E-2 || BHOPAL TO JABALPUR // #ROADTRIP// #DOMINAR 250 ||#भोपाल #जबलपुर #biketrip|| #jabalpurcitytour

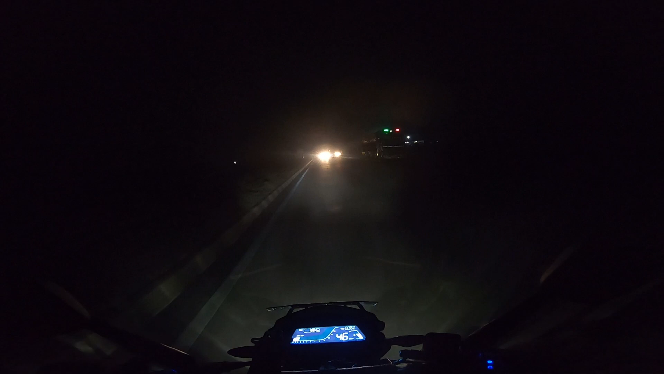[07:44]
मुझे तो कहीं से किसकी लाइट कम नहीं लगती है रात में, सफिशिएंट हो जाला है भाई। आज जल्दी है भाई, लोग बैठे हुए हैं और भाई साहब काम रात में भी चल रहा है, मतलब 24 आवर्स वर्किंग है ये समझ में आ।
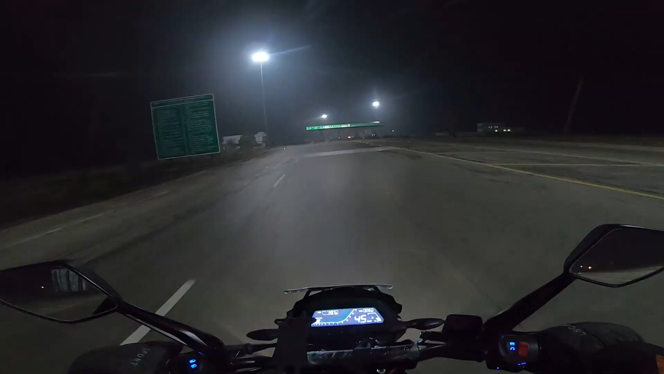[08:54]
तो भाई साहब ये है हमारे ट्रिप का फोर्थ टोल प्लाज़ा, देख सकते हैं
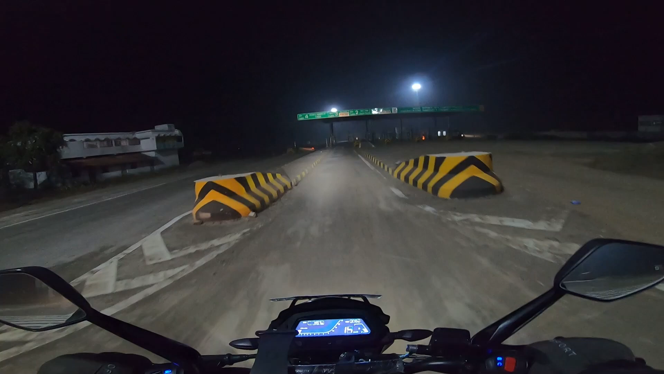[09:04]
देखने से तो यही लग रहा है कि ये भी बंद है, तो मतलब अभी तक 2 टोल प्लाज़ा चालू मिले हैं और 2 बंद मिले हैं भोपाल से जबलपुर के बीच में।
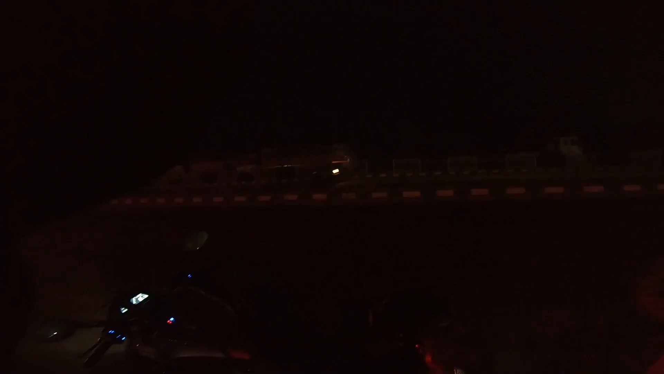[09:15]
तो भाई साहब फिलहाल हम आ चुके हैं भेड़ाघाट के पास तेवर, जिसे
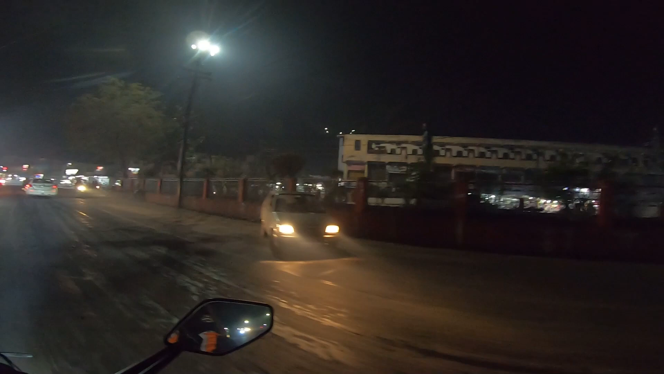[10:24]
और जो राइट साइड में रोड है वो दुलारा घाट की तरफ जाती है। अब हम बढ़ रहे हैं गढ़ा की तरफ,
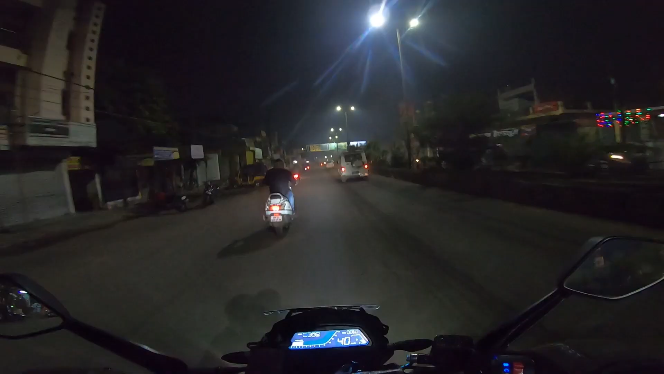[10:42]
और ठंड का सीज़न है और ठंड बहुत दबा के है, इस वजह से मार्केट क्लोज होने के लगभग क्लोज ही हो गया है। ये त्रिपुरी चौक है, किया मोटर्स का शोरूम, आज से 15 साल पहले भी महिंद्रा यहाँ था, आज भी है। ये जॉन डेरी का शोरूम, वो देखो काली माई,
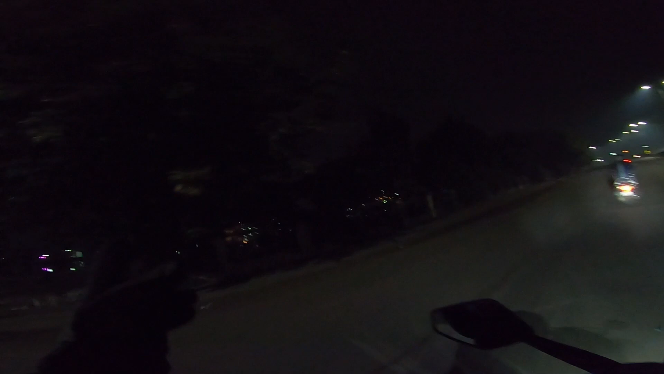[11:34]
यहाँ का सुपाताल देख सकते हैं आप सब। और मदन महल से हम बढ़ रहे हैं, अभी आएगा दशमेश द्वार, उसके बाद आएगा महानद्दा।
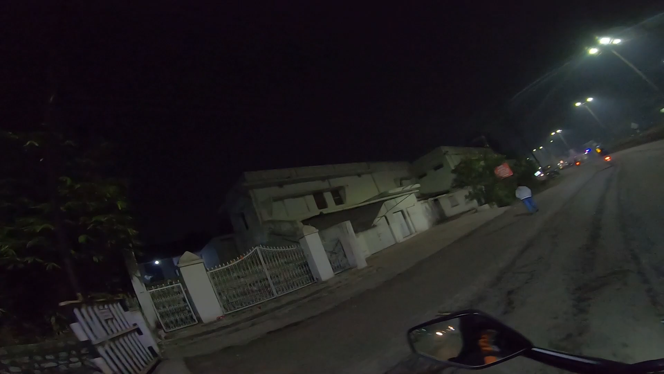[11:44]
ये यहाँ का गुरुद्वारा है, यहाँ पे LIC का ऑफिस है, इस वजह से इस एरिया को LIC के नाम से जाना जाता है। ये देख सकते हैं आप सामने LIC का ऑफिस। अब हम आ गए हैं दशमेश द्वार के पास, और भाई साहब हाईवे पे तो बहुत तेज ठंड थी।
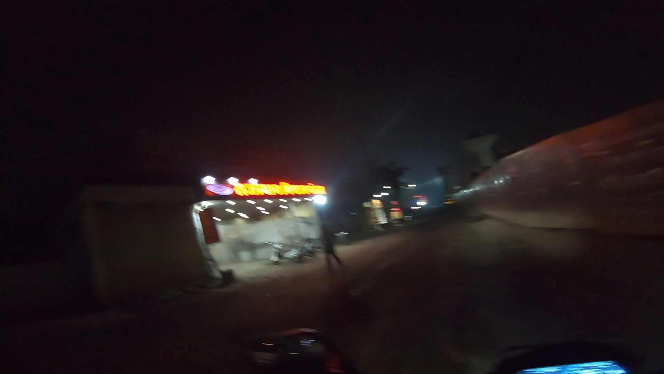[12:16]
ये आ गया यहाँ का फेमस राजस्थान मिष्ठान भंडार।
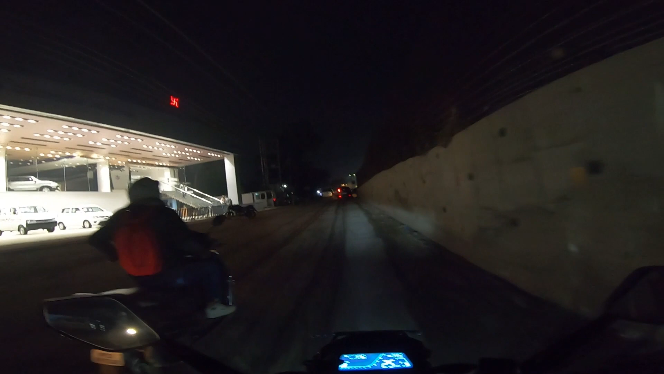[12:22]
ये शुभ मोटर्स, मारुति का शोरूम, होटल गुलजार।
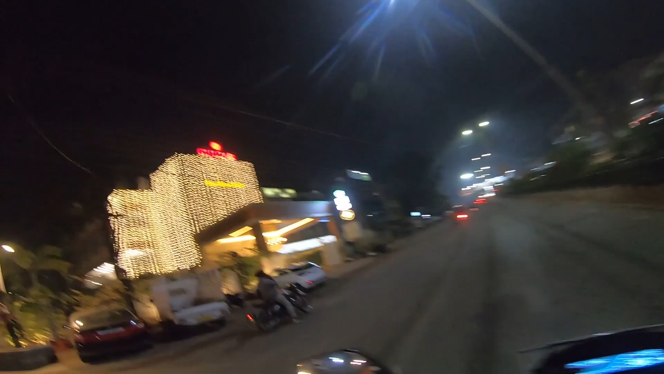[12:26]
और ये चौराहा देख सकते हैं आप, शानदार चौराहा बनाया हुआ है भाई।
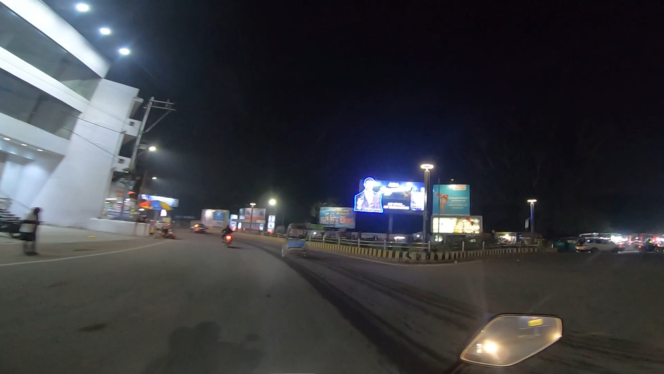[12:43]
और अब हम आ चुके हैं शास्त्री ब्रिज पे। अब हम आ चुके हैं बहुत फेमस शास्त्री चौक पे।
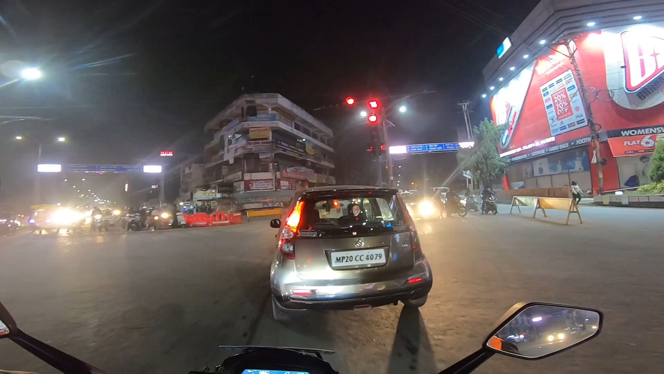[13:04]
भाई साहब जो करिश्मा उठाई थी वो इसी शोरूम की थी, हीरो सुदर्शन मोटर्स।
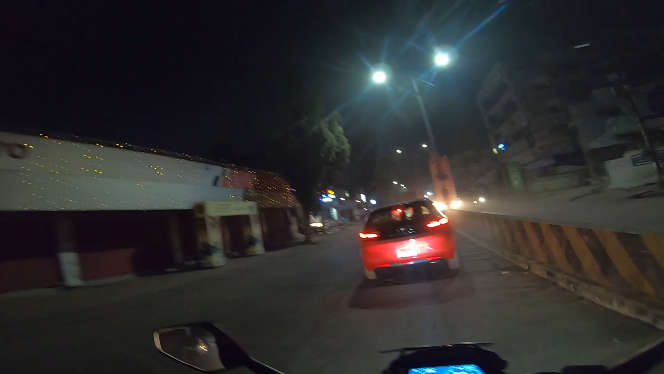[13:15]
यह है भावरताल चौराहा, मेरे लेफ्ट में आप देख सकते हैं, यह भावरताल गार्डन।
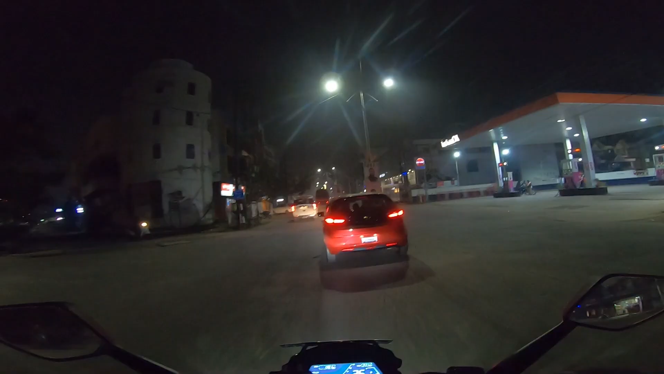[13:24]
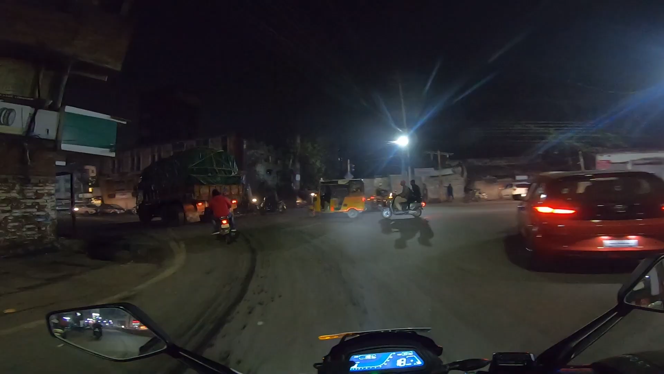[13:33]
अब हम आ चुके हैं रथल चौक पे।